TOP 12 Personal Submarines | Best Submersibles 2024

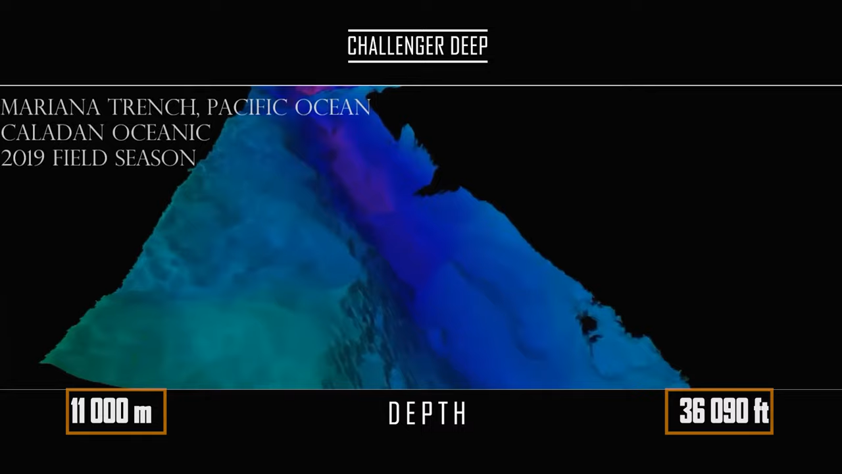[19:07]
The deepest is Challenger Deep, located at a distance of 11,000 meters from sea level, although the measurement error is about 40 meters.
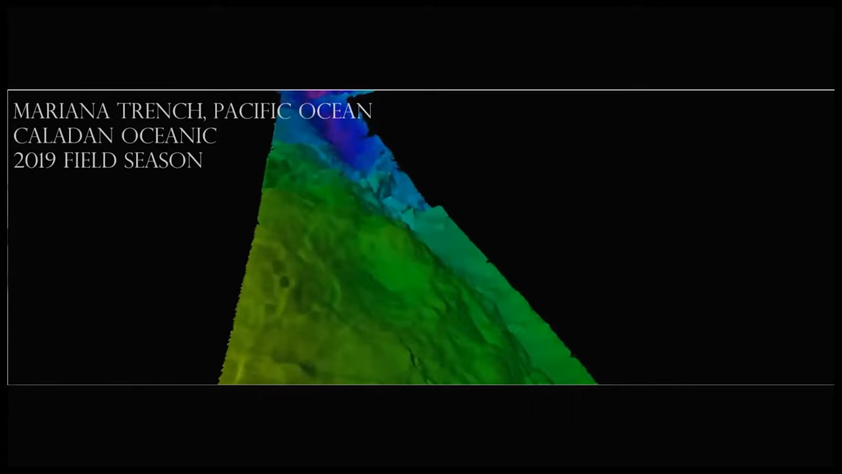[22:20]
And now the DSV limiting factor is involved in constructing a detailed map of the bottom of the world's oceans, which is still very poorly studied.